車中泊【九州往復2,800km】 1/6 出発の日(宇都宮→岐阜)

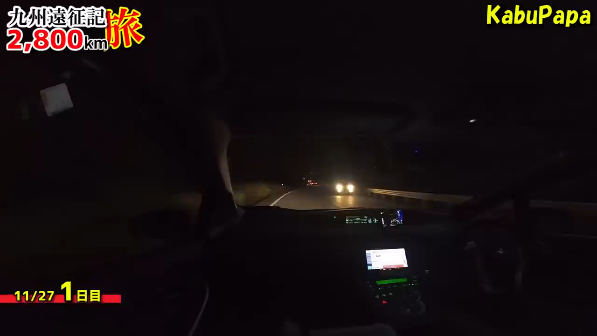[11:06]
だいぶ暗くなっちゃったんですけど今 だいたい5時です
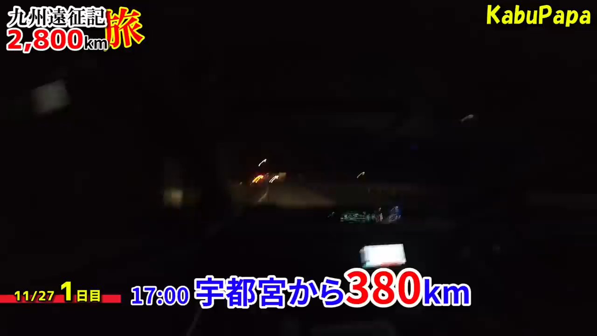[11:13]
宇都宮から380キロぐらい 走ってきました今日の目的地の 美濃カモなんですが一応 ナビだとね あと22キロぐらいですねで 時間はね あと20分ぐらいで着く予定になってますはい なんかね 暗いとかがゴニゴニゴニゴ来たら目的地に着いちゃいましたね 道の駅 美濃カモ